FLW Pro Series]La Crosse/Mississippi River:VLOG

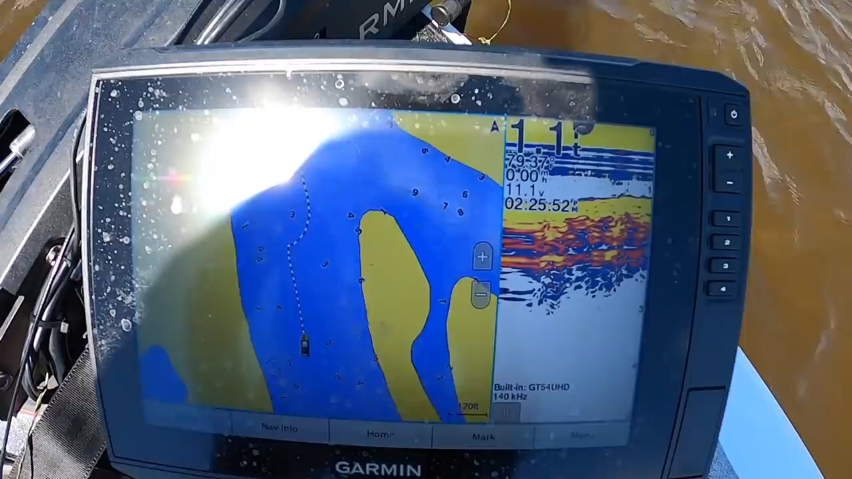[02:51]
My graph's reading 1.1, so it's legit foot and a half right here at the most. But if you look up on that point right there, you can see that little stick sticking out the water.